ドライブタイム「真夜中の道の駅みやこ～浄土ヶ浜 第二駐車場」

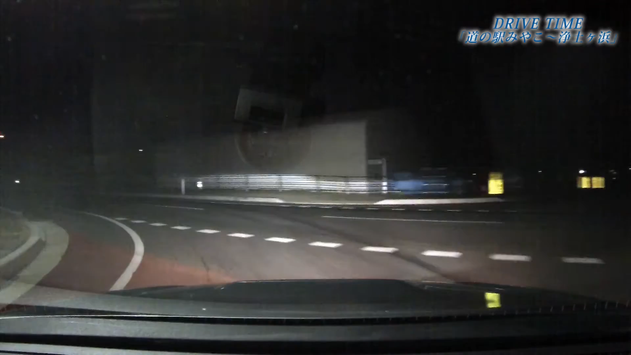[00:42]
なく右方向です。
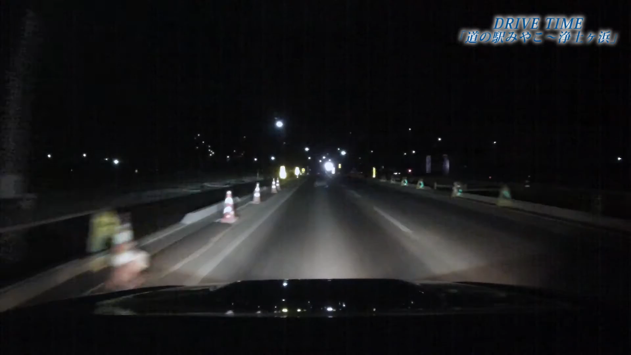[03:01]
右方向です。その先、右方まもなく左方向です。
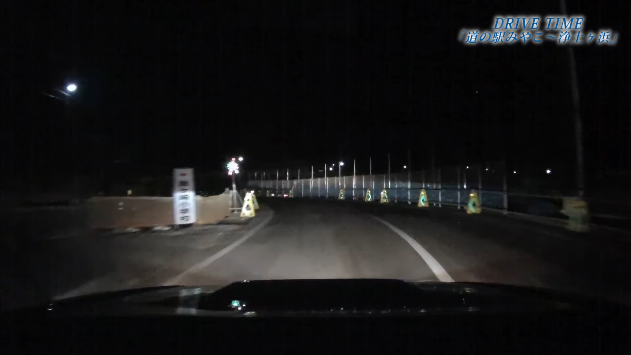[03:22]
およそ2キロ先、目的地周辺です。